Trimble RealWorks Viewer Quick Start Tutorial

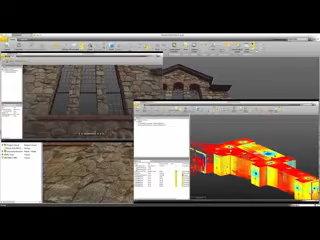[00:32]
and finally it demonstrates how to use some of the most commonly needed tools for point cloud analysis.
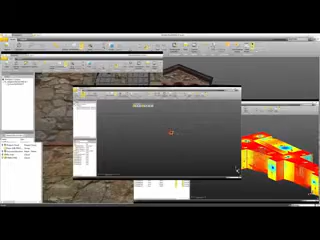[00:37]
So let's get started.
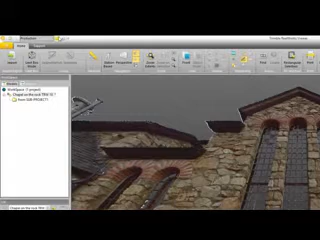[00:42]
The software has two working modes, registration and production. Each mode has its own set of unique tools.
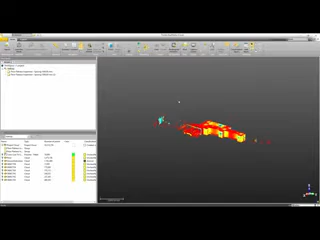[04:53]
Use the scroll wheel on your mouse to zoom in and zoom out of the point cloud.
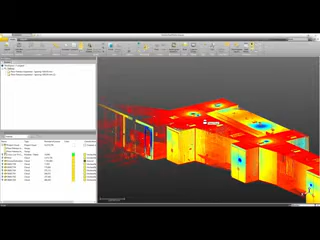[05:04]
To pan, hold down the middle mouse button as you move the mouse. To rotate, left-click and hold down the button as you move your mouse around the scene.
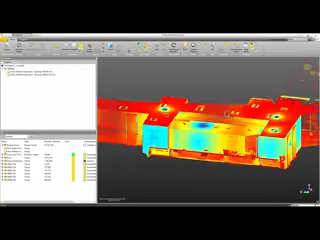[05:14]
If you'd like to change the behavior of the mouse, you can do this by going to the Support tab and selecting Preferences. Then on the Navigation tab, you can select the behavior for rotating,
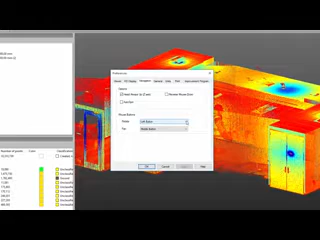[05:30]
for panning, and even for zooming. Next, let's take a look at the different options for viewing the data.
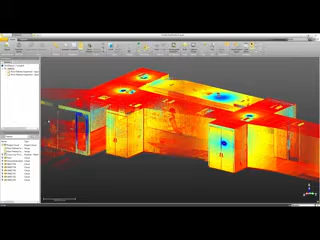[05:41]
We're going to focus on these five groups in the Tools ribbon. The first that we'll look at are the three viewing modes.
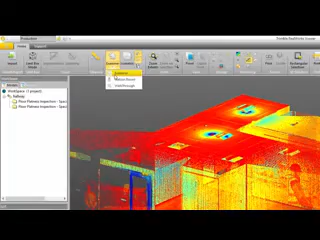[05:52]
The first mode is Examiner, which we've been using. It allows you to rotate around the data, as well as zoom and pan. The next mode is Station-based.
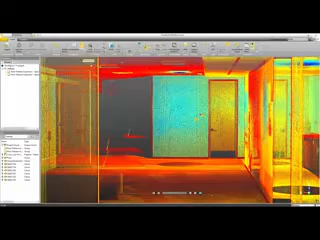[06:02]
It allows you to view the point cloud from the position of the laser scanner. You can rotate the view using the left mouse button and zoom using the middle scroll wheel.
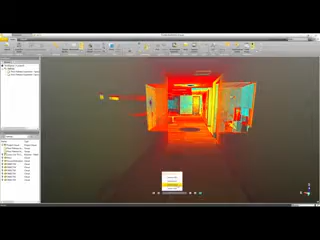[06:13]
To select a specific station to view from, use the Station Selection button at the bottom of the screen. Alternatively, you can click on the station markers.
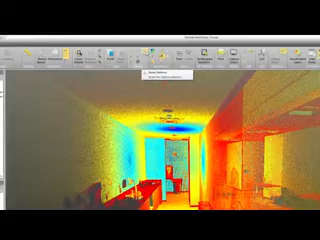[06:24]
To display the station markers, click on the Show Stations button.
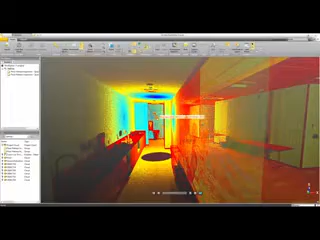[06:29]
You can then change the view to a specific station by simply clicking on the orange station marker for that station. To hide the station markers, click once again on the Show Station Markers button.
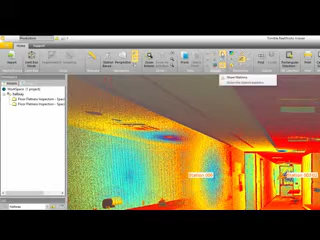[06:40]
Next, let's take a look at the walkthrough view. In the walkthrough view,
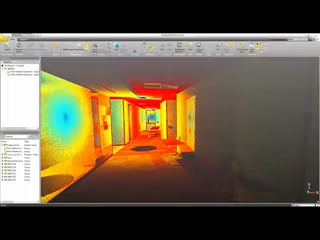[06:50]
use the mouse scroll wheel and left click to move and look around the 3D view as if you were physically walking through the scene.
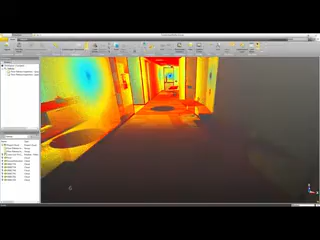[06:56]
Scrolling the mouse wheel will move you forward or backward,
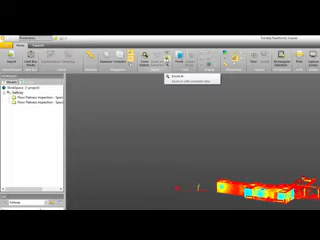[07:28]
Simply click the icon, and then left click and drag a window to fit the area that you'd like to zoom in on.
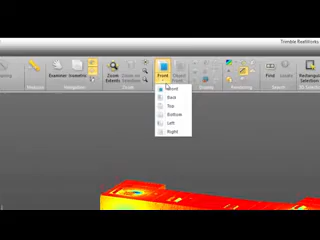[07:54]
This will allow you to view the data from a specific position, such as the front, top, or sides.
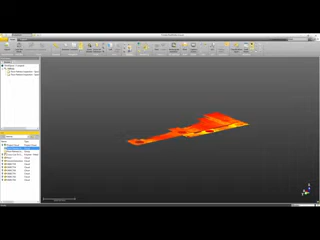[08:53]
or also display the geometry objects. It also makes it easy to hide objects inside a folder. Simply select the folder and click on Hide Geometry or Hide Cloud. It's also very easy to quickly hide all objects on the screen.
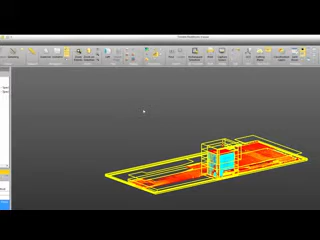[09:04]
Simply click on the blue icon that's labeled Hide All. Now let's take a look at a few of the cloud rendering options. I'm just displaying the main project cloud.
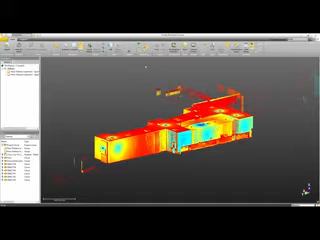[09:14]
And here in the rendering group, you can see the cloud rendering. First option is white.
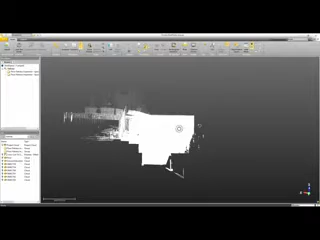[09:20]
Pretty straightforward, just turns the point cloud white. The next option is cloud color. This option will simply display the point cloud using the color associated with it.
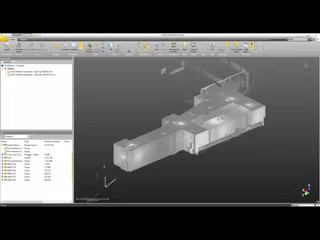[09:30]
So if I look here in the list window, you can see these different cloud objects all have yellow associated with them.
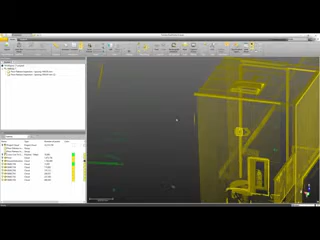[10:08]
because I chose green for it, will be displayed with green when using the cloud color rendering option.
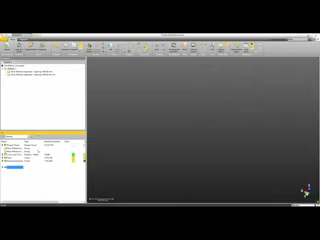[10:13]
The next rendering option we'll take a look at is station color.
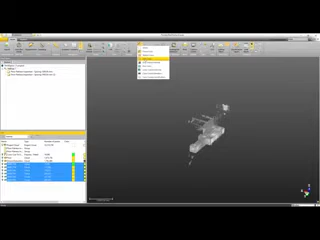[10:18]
Station color is very useful when doing analysis on the point cloud registration.
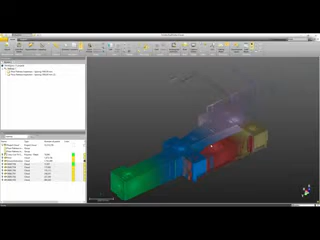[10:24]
It makes it very easy to see how one station matches up to the stations beside it. The next option is grayscale. This is very simple.
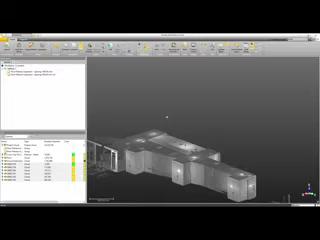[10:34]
It's just like a black and white photo. Then we have true color.
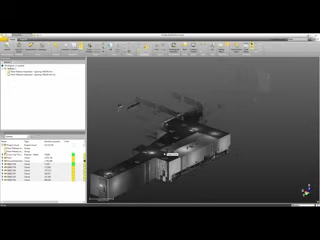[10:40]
If you have your point cloud colored from images, which case we don't, you would see that here. And then the next is rendering the point cloud based on the intensity of the return from the surface to the laser scanner. And last is color coded by elevation. Now, there's a few settings we can change here in the cloud rendering settings.
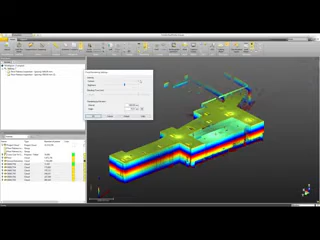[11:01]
We can go in and make changes to the contrast. So if I was to zoom in on the point cloud,
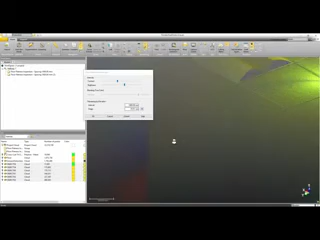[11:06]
you would be able to see as I move the contrast slider, it'll make it more easy to see specific objects, more difficult to see others.
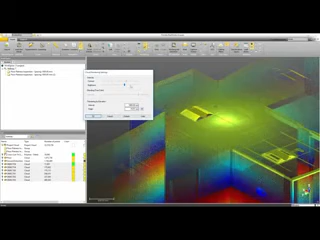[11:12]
So you can move that where you want. And in addition, you can use the brightness adjustment. So using these two in combination with each other,
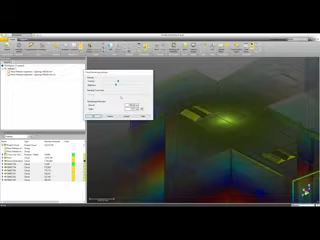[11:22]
you can dial it in to see the specific details such as cracks in a floor or a wall or something like that. Now in addition to the intensity, we also have settings for the rendering by elevation. You can see the color bands. We can adjust the interval that these bands repeat.
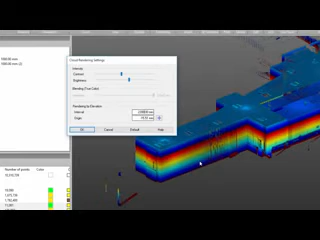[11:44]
So let's just change this up to a couple of meters. And now you can see that the bands will go kind of the more of the length of the wall. Now in addition to the interval, we can also change the origin where the color band starts.
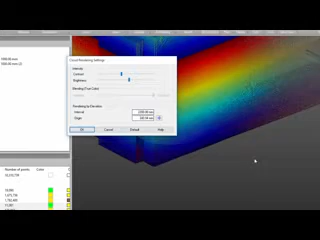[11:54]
So if I just click in the bottom here, my color band will start there at the bottom of the floor and then go up and repeat every 2.2 meters.
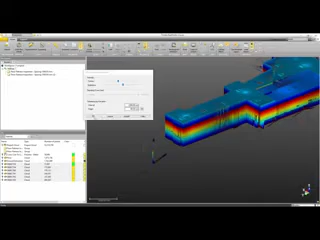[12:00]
Alright, so now let's go ahead and take a look at some of the specific tools we can use to go in and analyze our data.